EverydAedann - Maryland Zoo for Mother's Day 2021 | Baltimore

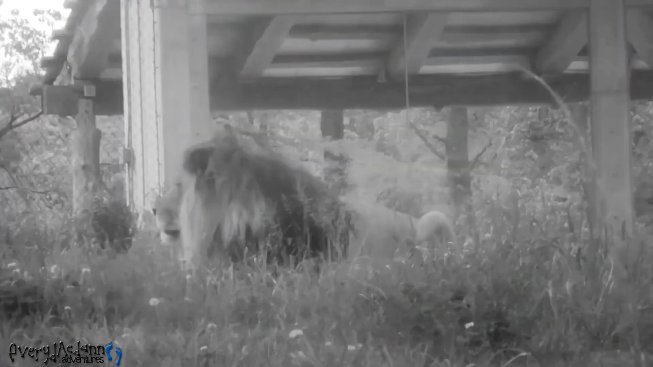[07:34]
And they're supposed to be too. Look at the dog. Oh. Oh there's the female. No.